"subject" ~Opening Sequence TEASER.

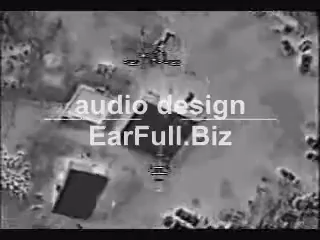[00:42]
Do not engage the mosque. Roger. The square building is the mosque, or is it the rectangle? The rectangle. Building.